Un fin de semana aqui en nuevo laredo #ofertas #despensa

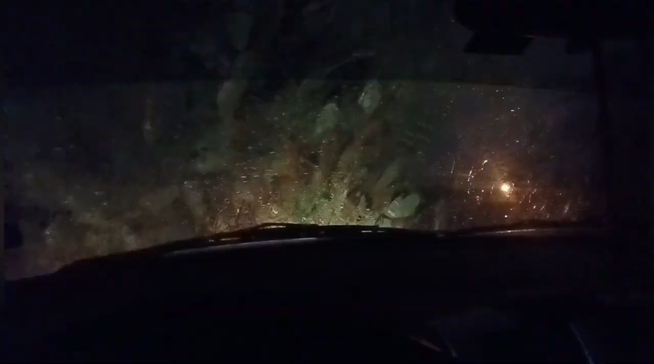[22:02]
Ya nos vamos, ya salí de aquí de la casa de mi abuela, ya me despedí y todo. Pero miren cómo está, llueve. Y yo voy a agarrar carretera. Ahorita voy a pasar todavía por Luis, pero sí, ya nos vamos.